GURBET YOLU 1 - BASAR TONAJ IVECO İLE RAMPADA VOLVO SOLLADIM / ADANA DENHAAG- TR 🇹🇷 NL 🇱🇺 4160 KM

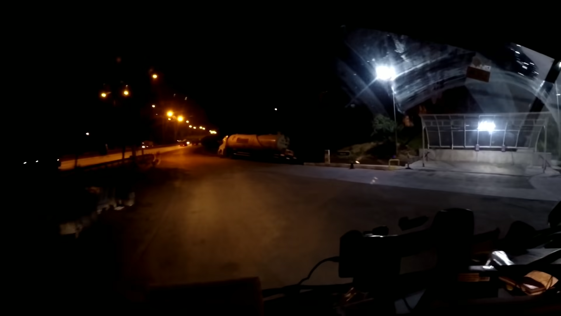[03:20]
Lan o nasıl cesaret arabayı öyle koymuş ya, bak hele. Bir de tanker ha. Vallahi ben koyamam.
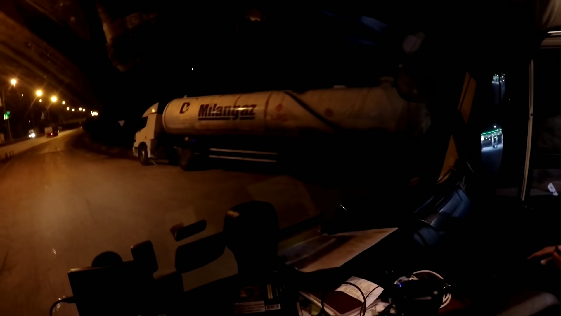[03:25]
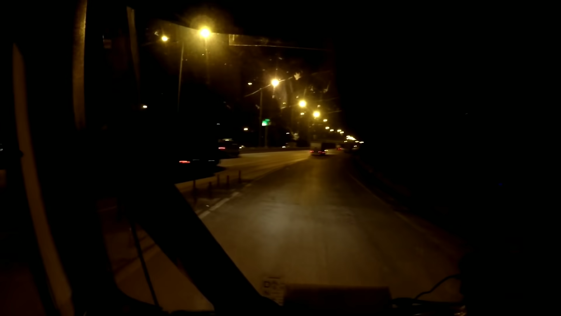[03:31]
Kaçın kocaz, yarın torunu geliyor. Allah Allah, dayı bu yol biter mi be? Dönet. Dayı! Daha bitmeyen bir yol görmedim. Ankara Bozantı yönüne doğru döndük. Seyhan Nehri'nin üzerindeyiz.
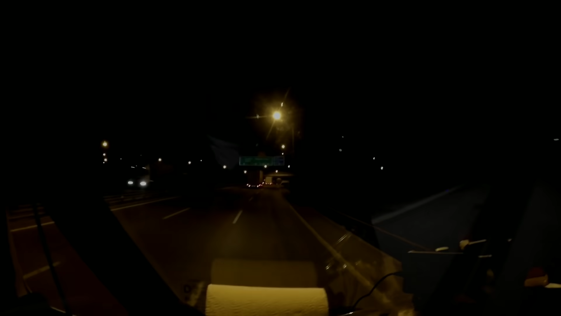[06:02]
Tekir'e geldik en nihayetinde. Saatlerimiz 22.53. Doğru değil mi arabanın saati? Doğru. Arkadan bir cengaver geliyor ya. Yapıştırmış geliyor.
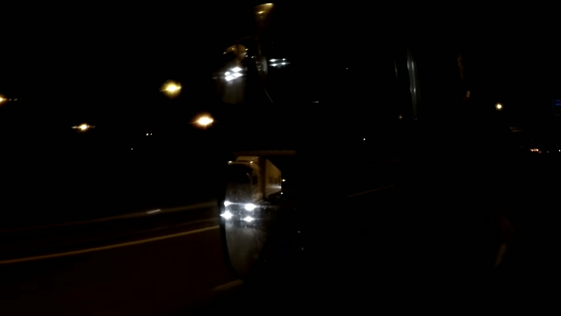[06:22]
Anam Ford'muş lan.
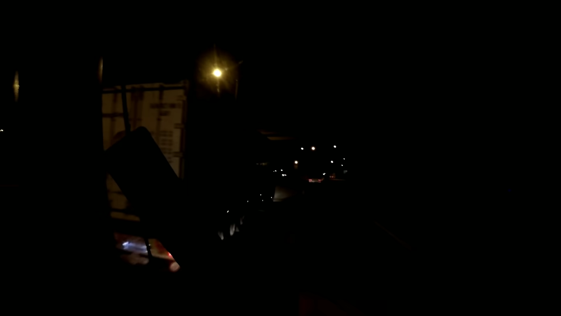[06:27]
Dingil havada. Dingil havada. Ben de diyorum otobüs gibi geliyor maşallah. Sağ gitsin hayatı. Evet şu an 22 ton yükümüz var.
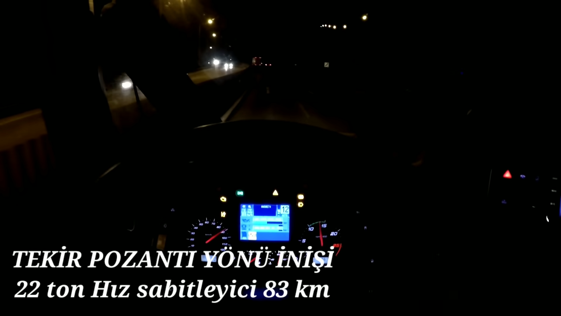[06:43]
83'e bağladık arabayı. Gördüğünüz üzere 85'i geçirmiyor. Rotorları kuvvetli. Bak hele dayı.
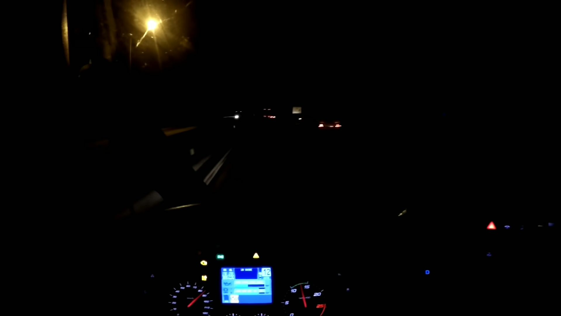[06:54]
İbek o diyorsun ha. Tekir rampasını 83'ten bağlıyorsun.
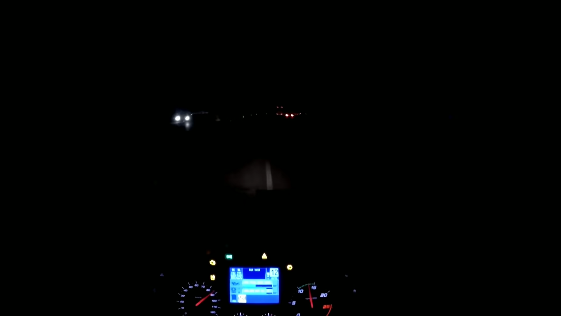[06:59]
Vay. Hani İşin erbabı olanlar bilir. Şu an zaten fren kullanmıyorum. Fren kullansam belli olur. En kuvvetli inişe geldik. Orada bile görüyorsunuz ekranı.
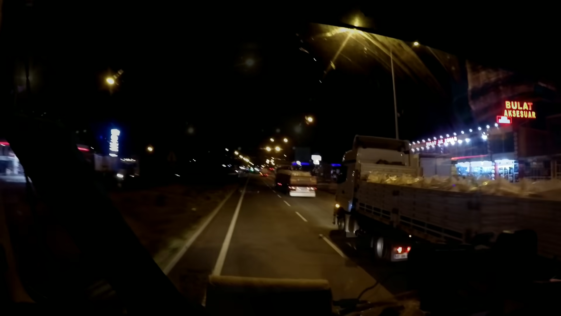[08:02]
Pozantı'ya bağlı olsaydı buralar açık olurdu. Ama Pozantı Adana'ya bağlı olduğu için tesislerin hepsi kapalı.